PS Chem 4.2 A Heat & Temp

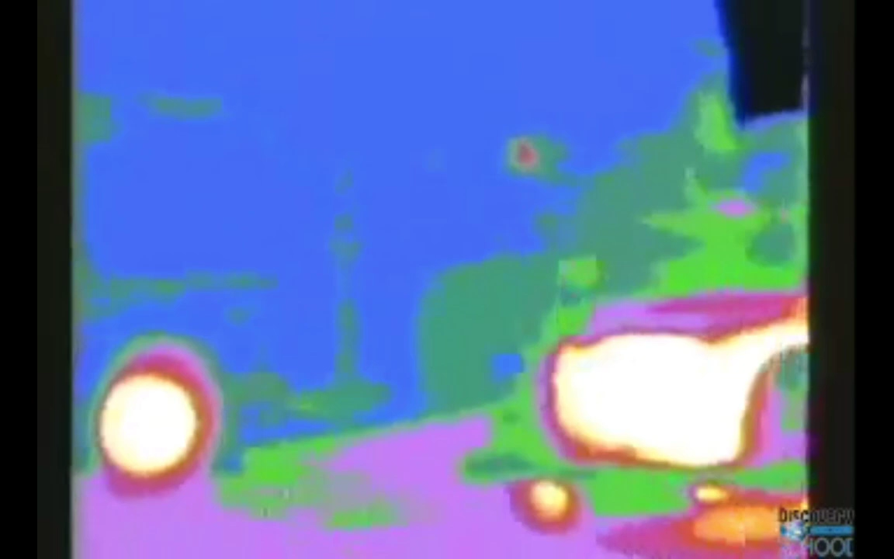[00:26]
Heat is everywhere. In cars, in your body, even in ice.
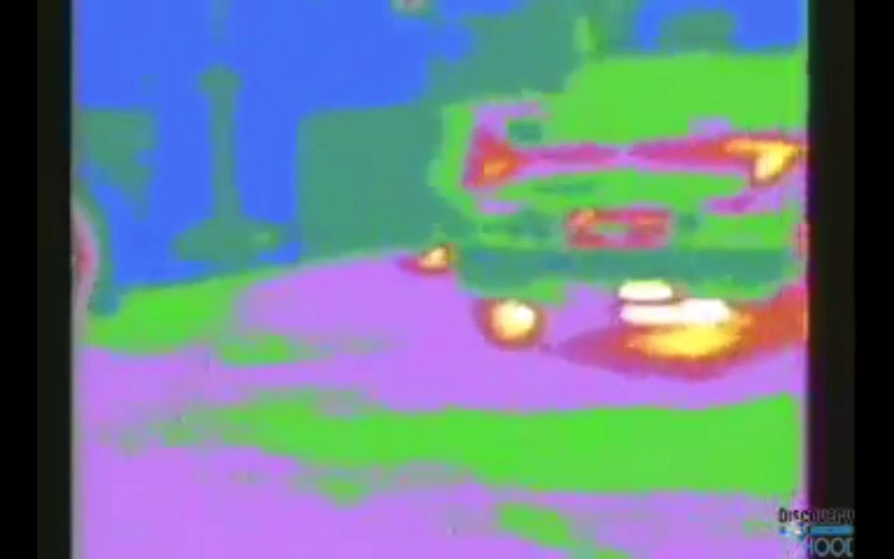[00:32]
There is heat in every object in the universe.
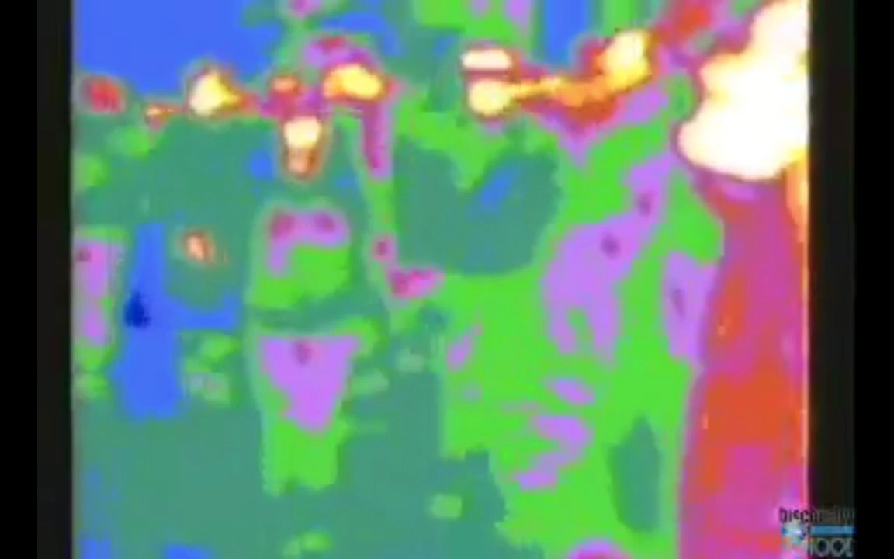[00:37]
The human eye cannot usually detect the heat that objects emit.
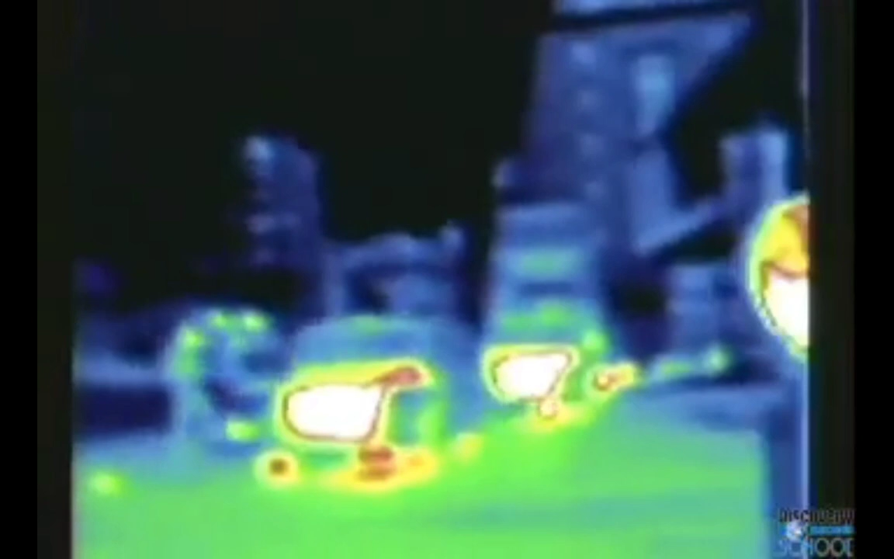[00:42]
It is infrared energy, part of the electromagnetic spectrum that's invisible,
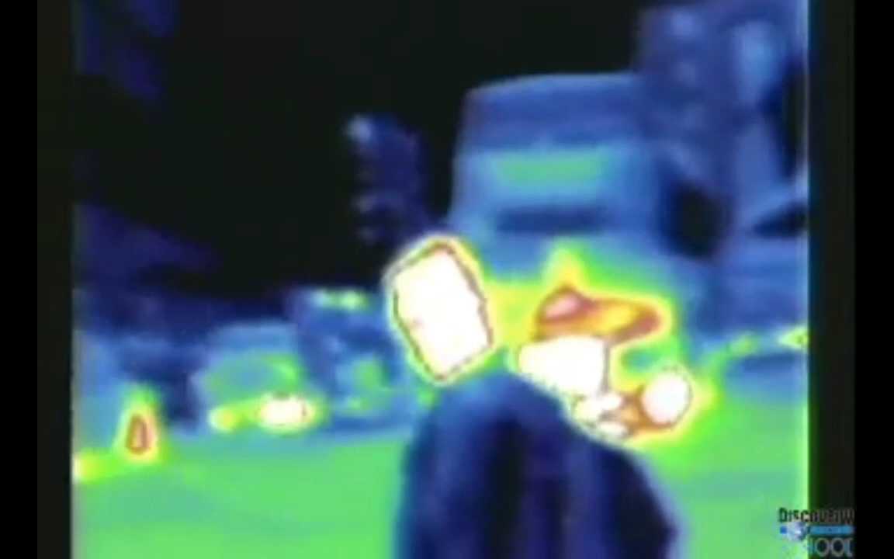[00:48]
like X-rays and microwaves.
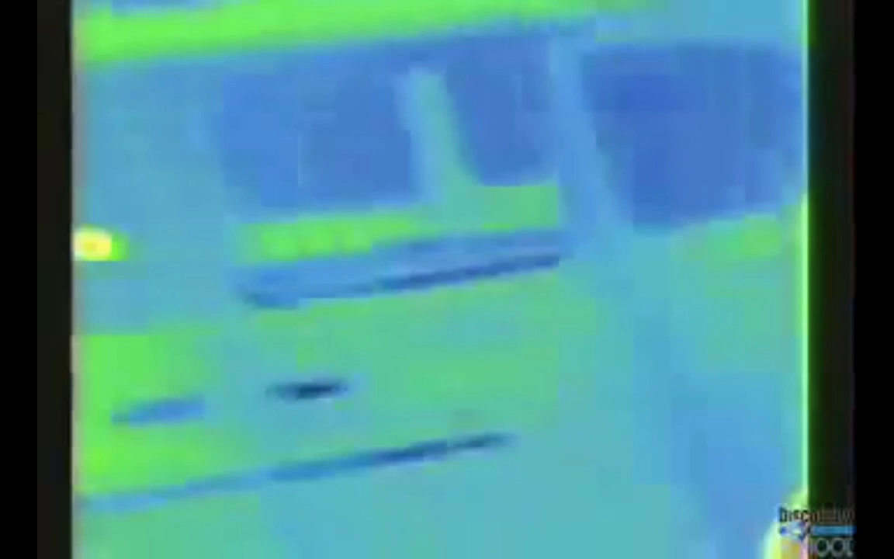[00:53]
But a thermal imaging camera detects heat energy and converts it into colors we can see. Here, white is hottest, then red.
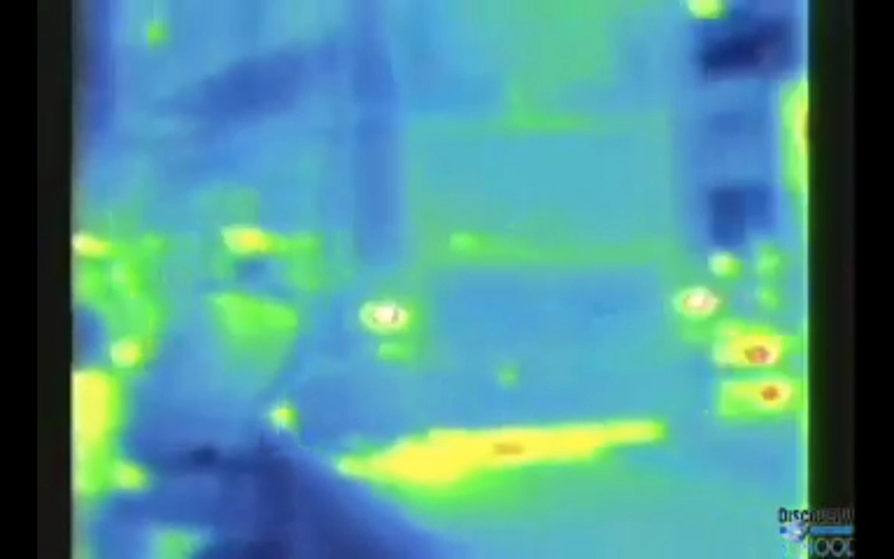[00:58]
Green is in the middle. Blue and black are coldest.
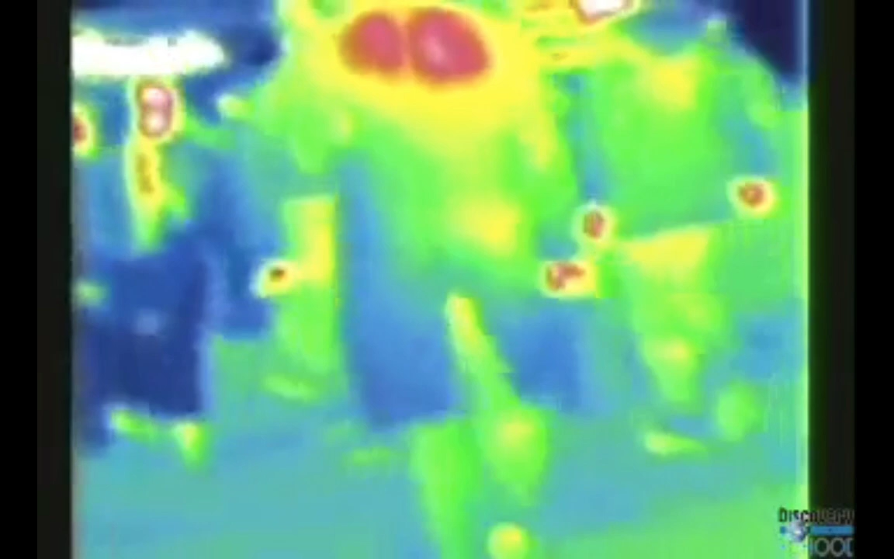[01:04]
These people are in a hurry. See their white hot hands and faces?
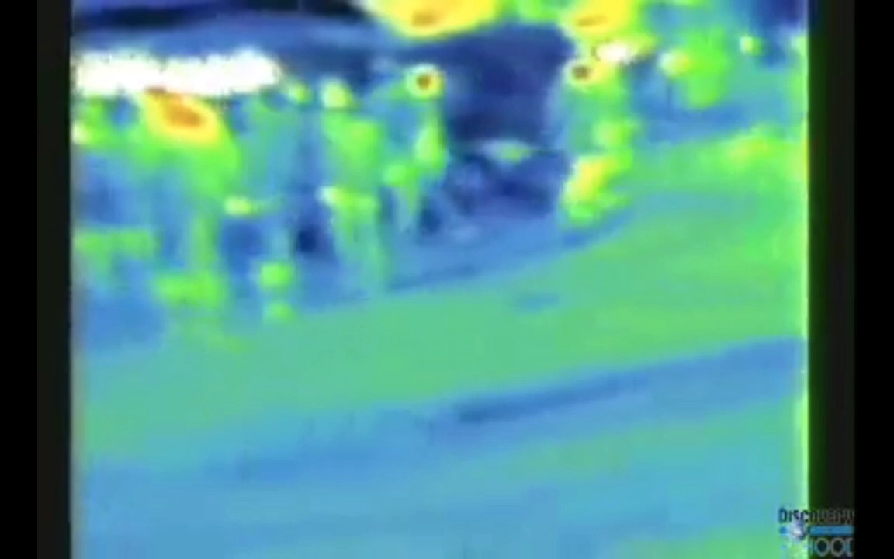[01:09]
This is what we look like when we're drinking cold milk for hot coffee.